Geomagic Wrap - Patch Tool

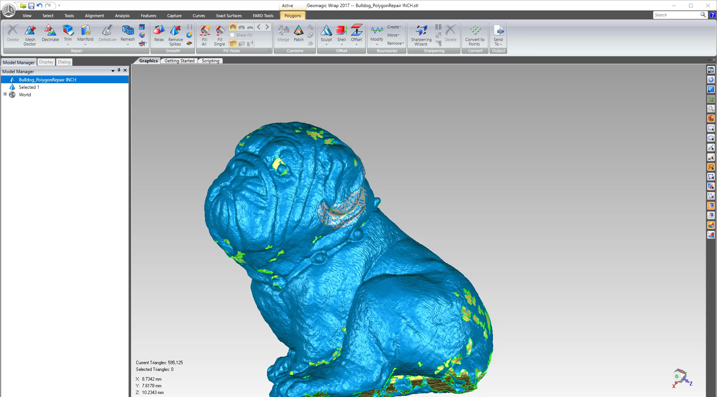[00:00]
All right, this is a quick video just showing how the patch tool works inside of WRAP.
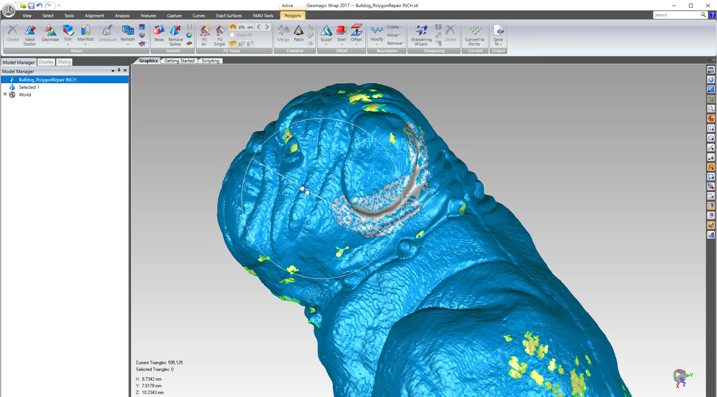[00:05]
So the idea with the patch tool is sometimes you scan a bunch of areas and
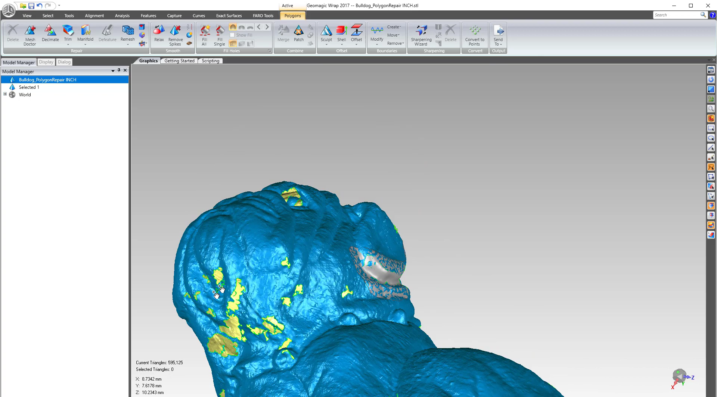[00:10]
you may miss some spots and you might go back and re-scan a spot. So if you re-scan a spot and then
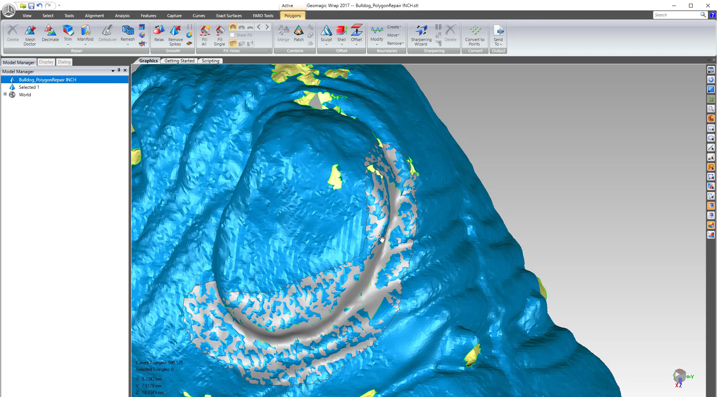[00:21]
you want to align that spot and then merge it, what happens when you merge it is it will average out all these overlapping areas right and that adds more error to the scan right. So the idea of the patch tool is honestly just another way of merging in a patch that actually makes this piece deformed to the original piece and when you deform it to the original
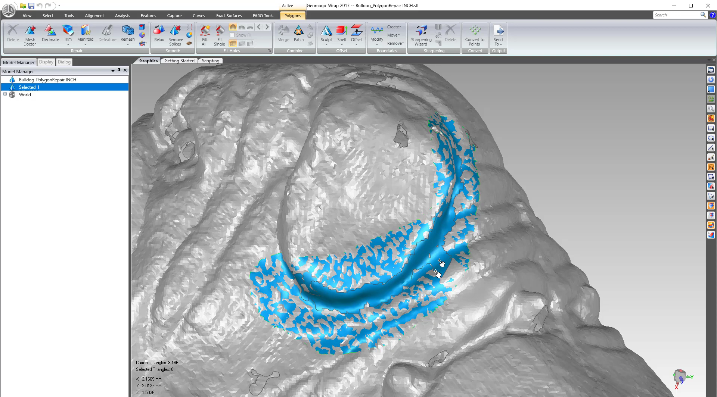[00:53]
piece all these areas will fit the regular mesh but then the missing areas will kind of merge in and then you also have the option to adjust a seam right.
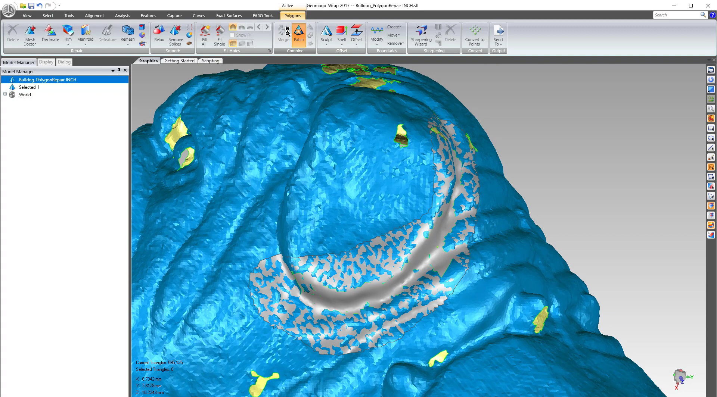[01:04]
So if you come over to patch the way it works is you select the mesh in the tree that's your main mesh then you come and you select the patch that you want to merge with it right and then it has this overlap distance it's gonna look and then you can enable the patch deformation which will like move the patch that's there and deform it to fit.
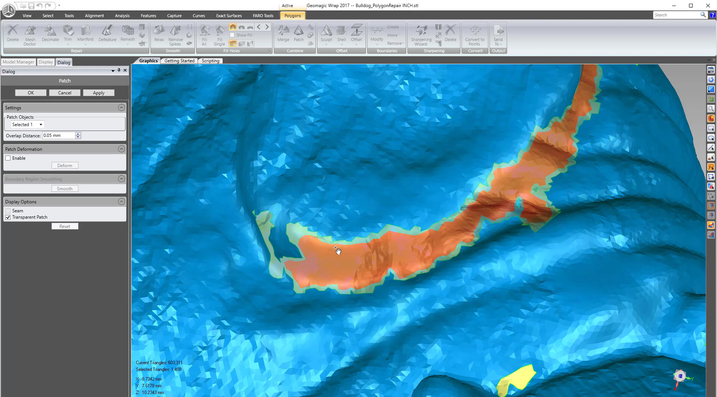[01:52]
you'll see here let's just make it like and you could do it that way where it there's this buffer that's gonna make this piece match that if there's error between the two right and then you hit apply and then it merges it in with the other piece. So I don't necessarily use the patch deformation that much what that's gonna do is take all those overlapping areas and then move it and merge it in as well but I would rather most of the time just make up the missing areas only and then the overlap distance is basically the seam if you think about it.
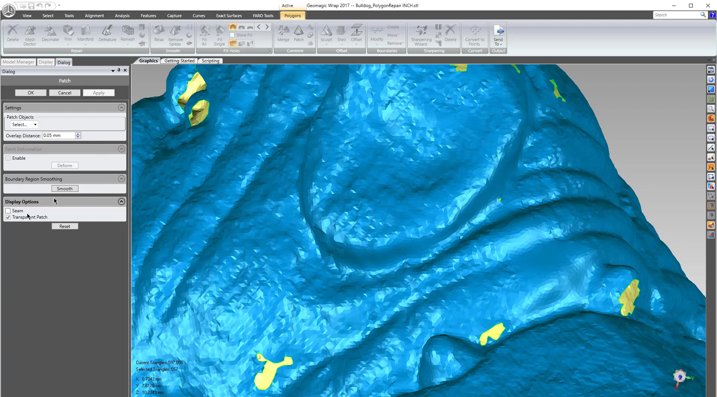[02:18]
So that's the way I use the patch tool